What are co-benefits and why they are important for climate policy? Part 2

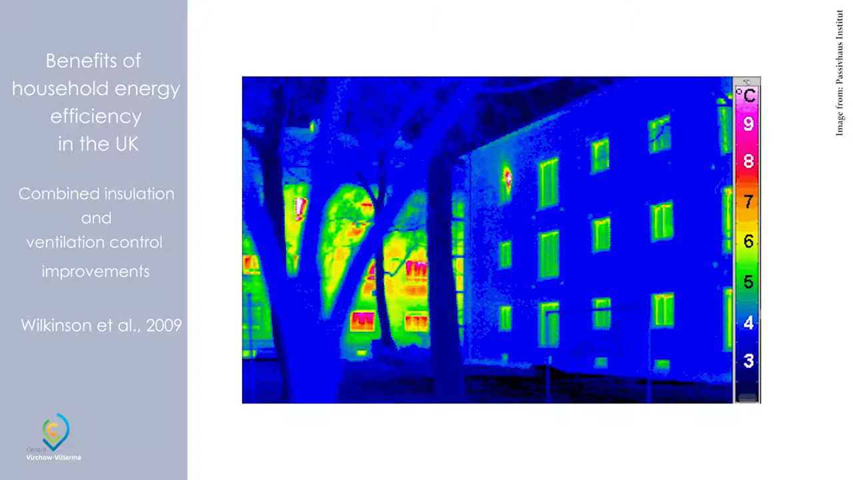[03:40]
It has modern windows, it has inner wall insulation, and you can see that there's a dramatic difference in the loss of heat. And we've estimated that perhaps around 5,000 deaths a year could be averted.